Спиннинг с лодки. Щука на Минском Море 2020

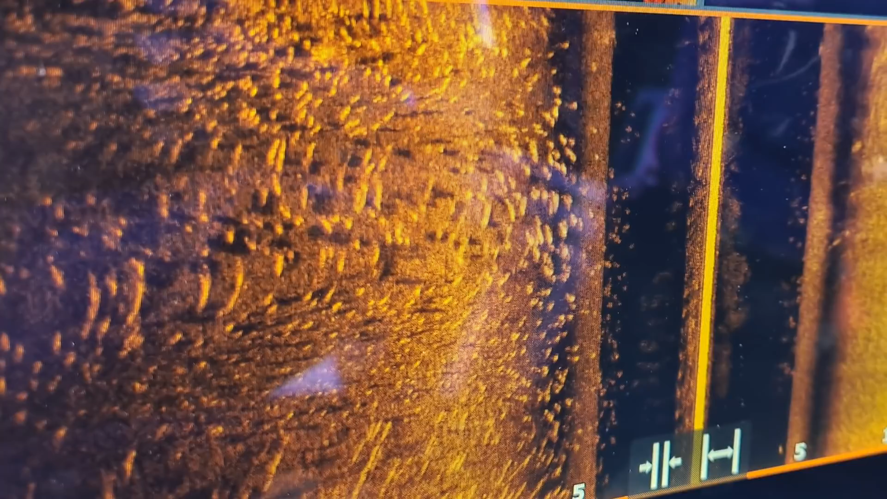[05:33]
этой стаи были видны длинные какие-то такие тени
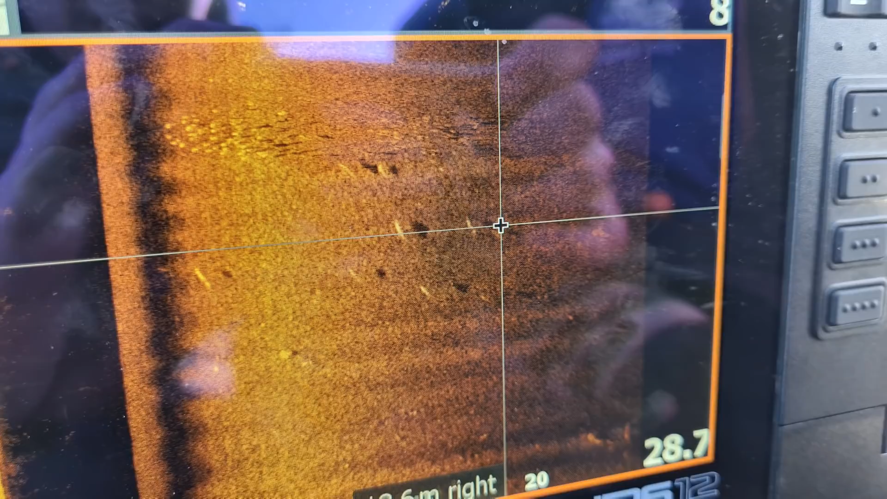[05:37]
которых мы идентифицировали как щук как трех щук причем огромных